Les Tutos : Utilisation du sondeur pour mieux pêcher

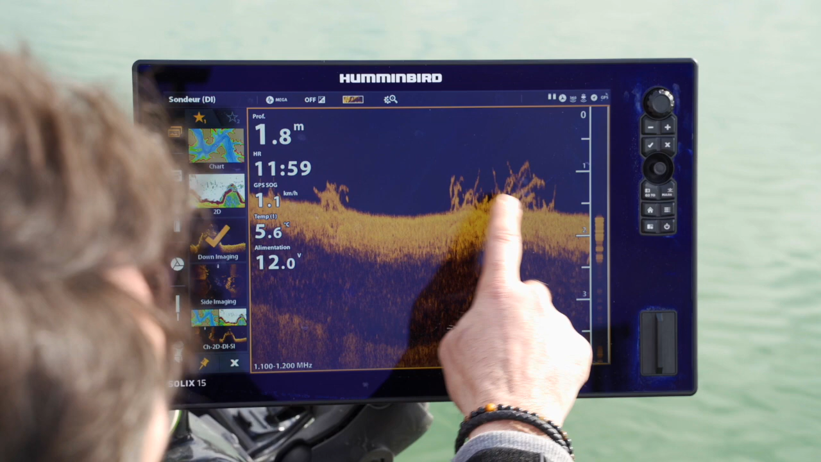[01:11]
On screen: depth 1.8 m, water 5.6°C, speed 1.1 km/h
Ça va me donner une image plus photographique du fond et ça va me permettre d'affiner mon analyse. Donc là, je vais voir à quel type de poisson j'ai affaire ou à quel type de structure. Donc là, on le voit bien, on est plutôt sur des branches, sur des structures solides qui sont posées sur le fond ou des herbiers.
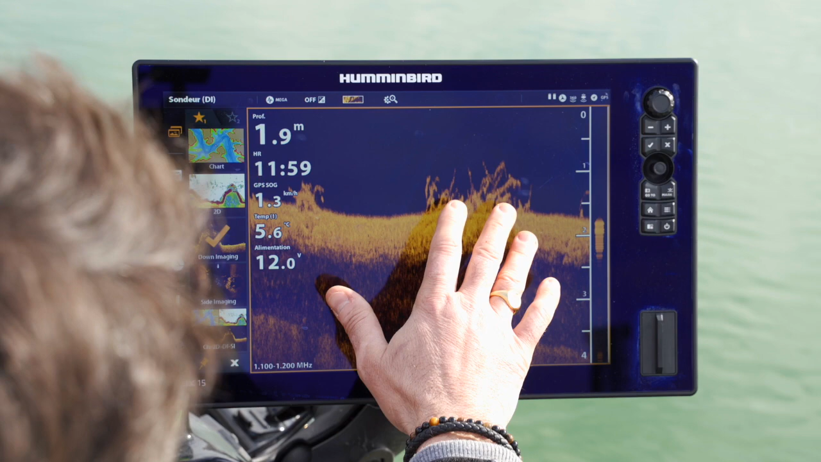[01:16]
On screen: depth 1.9 m, water 5.6°C
Et puis la troisième fonction que j'utilise principalement, c'est la fonction auto-shart. La fonction auto-shart, en fait, c'est une cartographie que je fais au fur et à mesure de mes parties de pêche. Le sondeur va faire tout seul en mettant en relation les points GPS et puis la profondeur. Ça va me permettre de déterminer précisément la cartographie du fond. Donc là, par exemple, on voit que j'ai une fosse. Et donc si je veux pêcher cette cassure que j'ai ici, je vais pouvoir me positionner très précisément grâce à l'auto-shart.
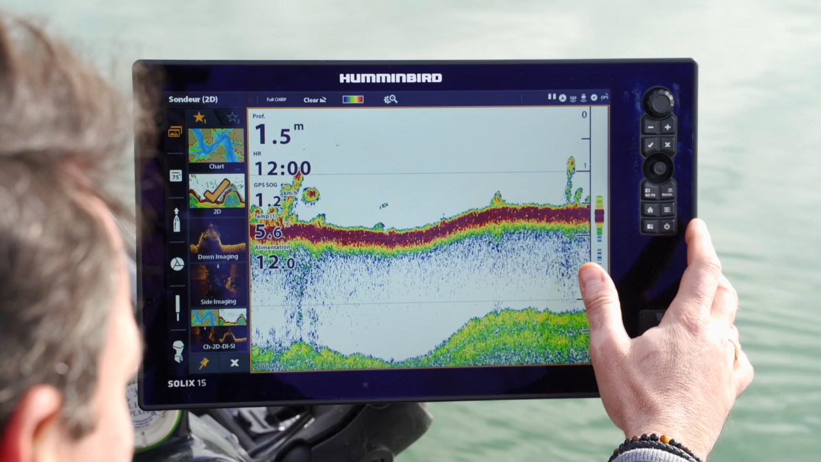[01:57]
On screen: depth 1.5 m
Les réglages sont très simples. Le réglage 2D, moi, j'utilise des réglages qui sont toujours les mêmes, quasiment. J'ai tendance à utiliser une sensibilité qui est assez faible, comprise entre 6 et 11.
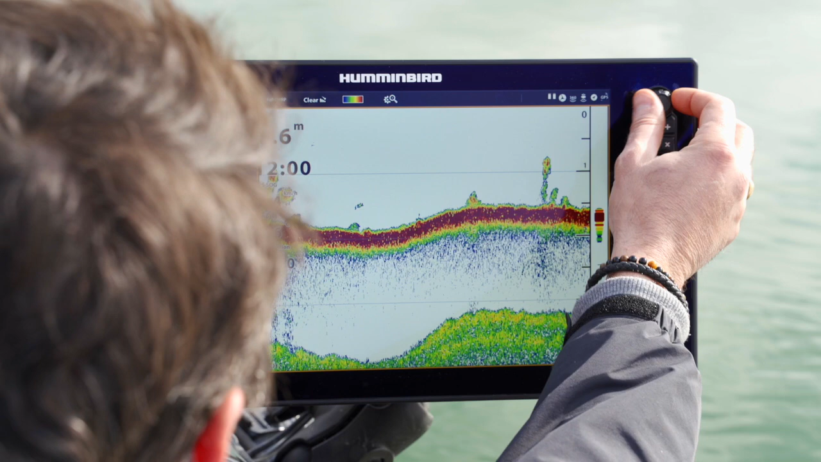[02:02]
On voit bien ce qui se passe là, si je vire la sensibilité ou si j'en rajoute. Ça va me permettre de n'avoir que des vrais échos. C'est-à-dire que toutes les choses qui sont en suspension dans l'eau, si je n'ai pas beaucoup de sensibilité, vont disparaître.
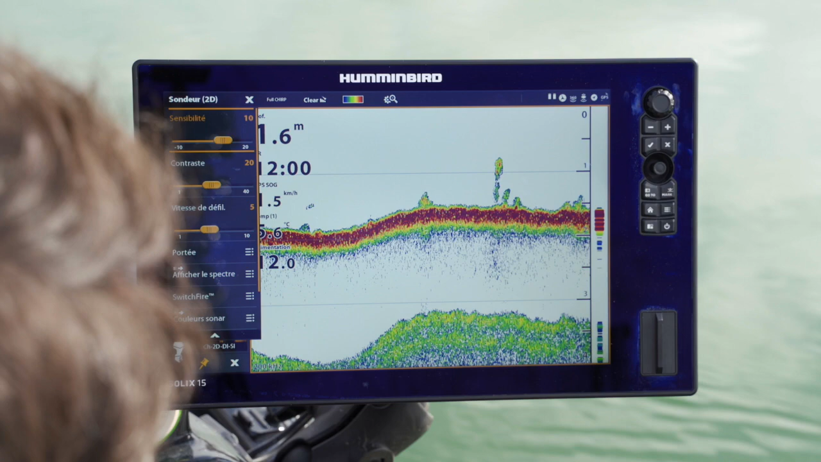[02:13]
Voilà, moi, je tourne sur ces trois fonctions-là et ça me permet de pêcher très précisément les postes. Pour la pêche du brochet en Irlande, par contre, je ne vais pas utiliser le sondeur tout à fait de la même façon.
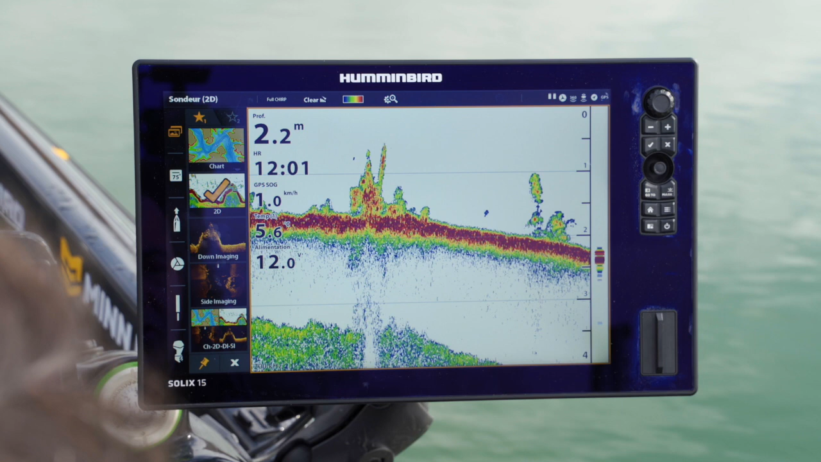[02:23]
On screen: depth 2.2 m, speed 1.0 km/h
Je ne vais pas... Ma première fonction, ce sera d'abord l'auto-shart. Alors le matin, quand j'allume, quand je démarre, je démarre toujours par le 2D,
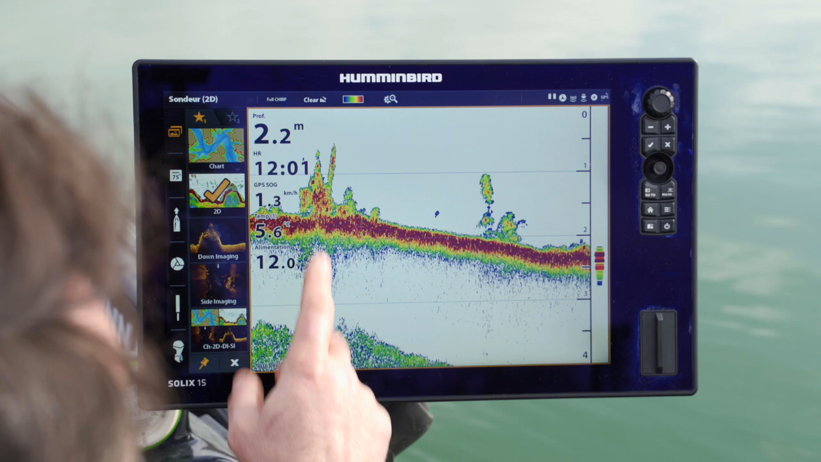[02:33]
On screen: depth 2.2 m, speed 1.3 km/h
juste pour savoir la température de l'eau, pour savoir comment elle a évolué par rapport à la veille. Ça, c'est la première chose. Et puis ensuite, je vais très rapidement passer sur l'auto-shart. En Irlande, contrairement à la France, où on a des pêches qui sont assez précises, assez chirurgicales, là, on pêche des étendues qui sont beaucoup plus grandes. Je vais pêcher énormément en dérive. Et donc, ça va être très, très important de passer au bon endroit sur le plan d'eau. Donc, ce sont souvent des très grandes étendues d'eau. Donc, je vais vouloir pêcher à côté d'une fosse, à côté d'un tombant, ou précisément, ou un plateau de Potamo,
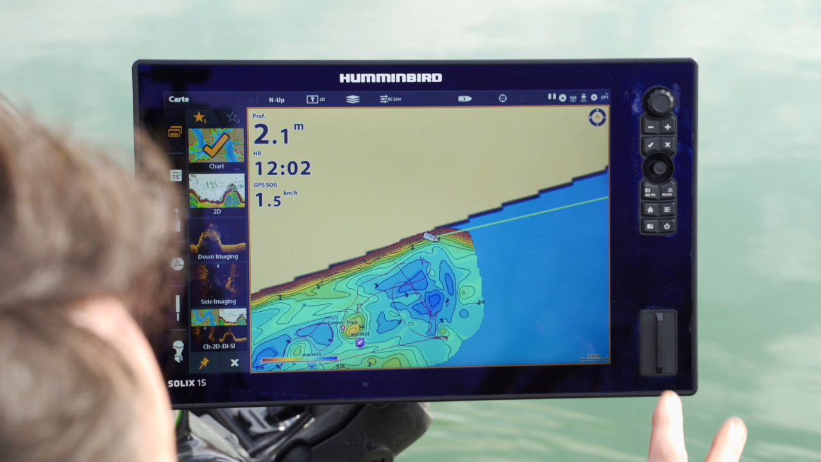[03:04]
On screen: depth 2.1 m, speed 1.5 km/h
par exemple, d'herbier qui affectionne particulièrement les brochets. Et donc, je les ai marqués avec mes points GPS sur le plateau. Pareil, je peux avoir un point, là, comme j'ai ici. Et donc, en fonction du vent, la façon dont va se faire la dérive, je vais pouvoir me positionner pour passer idéalement sur cette cassure qu'on voit ici, ou sur le bord de l'île. Donc, en fait, sur la plus grande partie de la saison, sur les parties où on pêche en dérive, j'utilise la fonction auto-shart.
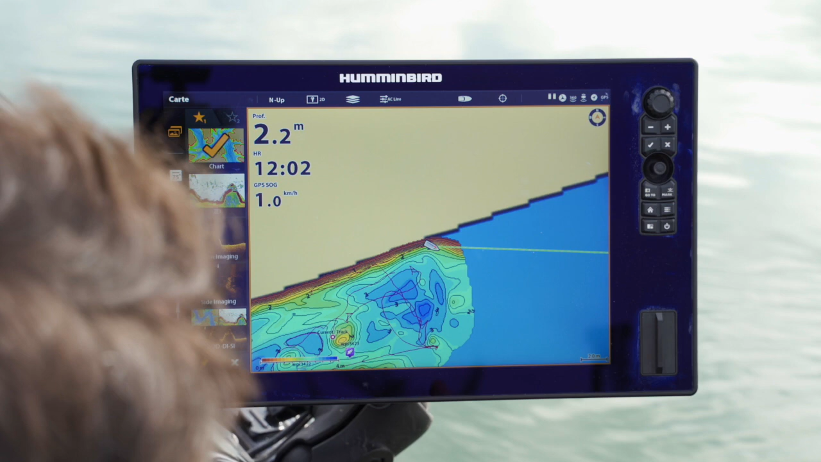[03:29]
On screen: depth 2.2 m, speed 1.0 km/h
C'est vraiment, je me positionne, je ne cherche pas à voir les poissons, je cherche plutôt à bien me positionner sur les zones où je pense qu'il y a des poissons.
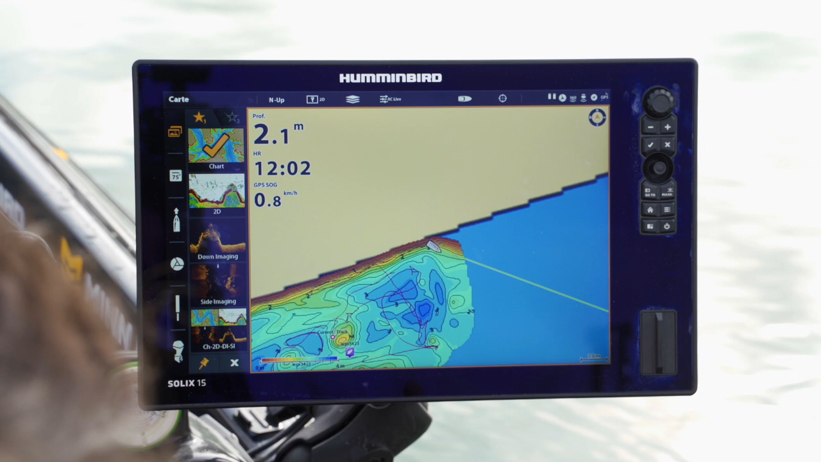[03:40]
On screen: depth 2.1 m, speed 0.8 km/h
Après, un petit peu plus tard dans la saison, quand les eaux se refroidissent, on va changer un petit peu de type de pêche, on va chercher les regroupements de poissons fourrage. Et donc là, je vais encore une fois me servir de l'auto-shart pour trouver ma fosse,
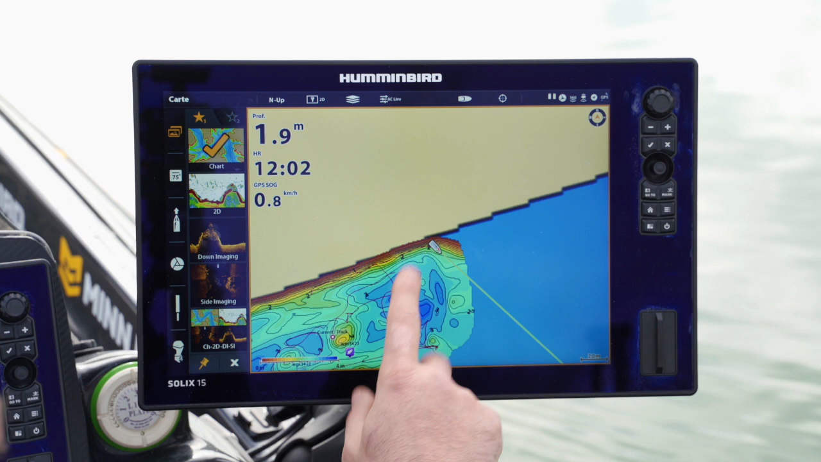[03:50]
On screen: depth 1.9 m, speed 0.8 km/h
l'endroit où je pense que se situent les poissons. Et puis après, une fois que je serai sur la fosse, je vais repasser sur le système 2D pour trouver ma boule de poisson fourrage et puis pêcher autour. Je ne pêche pas dedans en général, moi j'ai tendance un petit peu à m'écarter. Donc quand j'ai trouvé ma boule de poisson fourrage, je m'écarte et je pêche dessus ou de chaque côté.
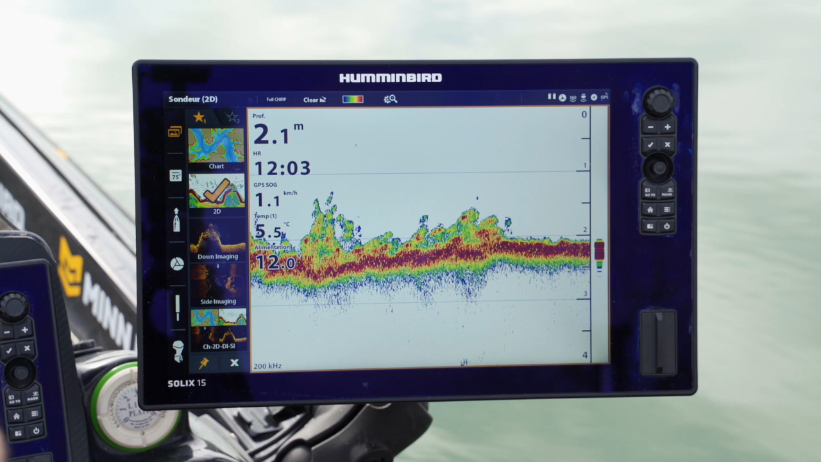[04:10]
On screen: depth 2.1 m, water 5.5°C, speed 1.1 km/h
Voilà, c'est des fonctions qui sont très simples, qui sont très faciles à mettre en œuvre, mais qui me facilitent grandement la pêche. Et depuis qu'on a l'auto-shart, notamment, les résultats ont littéralement explosé parce qu'on est toujours au bon endroit, on est toujours sur la bonne dérive.